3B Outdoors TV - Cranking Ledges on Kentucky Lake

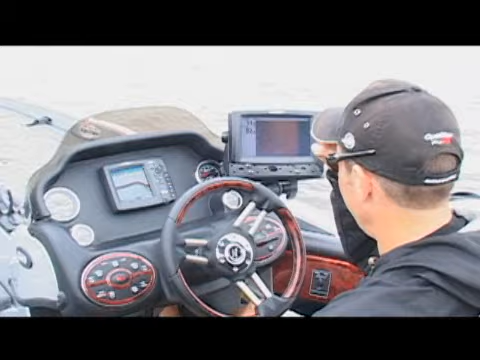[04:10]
Basically what I'm doing is I'm kind of idling around and I really like to see them either on the side imaging or on the graph. And actually, if you look right there, we just came over the edge of a ledge, dropped off from 9 into the river channel here. And you can see there's definitely some fish off the side of that. Now that's not, and I'm not seeing a big giant school, but definitely that's a good sign. I'm gonna wait till I see some fish like that before I just actually start fishing.
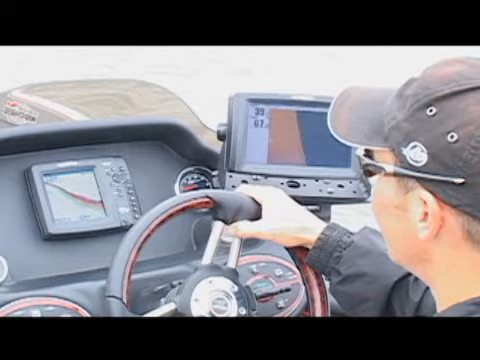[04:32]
And obviously the more the better, because this time of year, there's gonna be a bunch of them. We're not looking for one or two fish, we're looking for a bunch of fish. So I'm gonna keep idling around until we find a mother load, then we're gonna go catch them. Well, this is not the fun part. No, this is the work part. And this is what people don't really understand. You come in with 20 pounds or 25 pounds in a bass tournament and they think, boy, it's just easy.
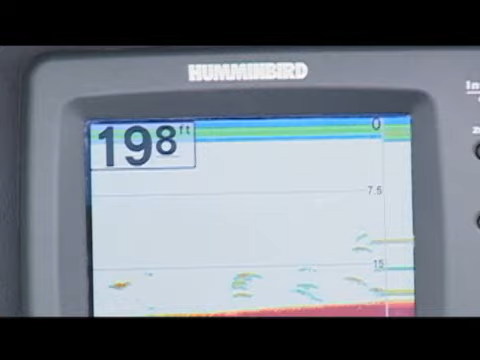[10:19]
Well, we've been doing a lot of driving, but I did finally see some right there.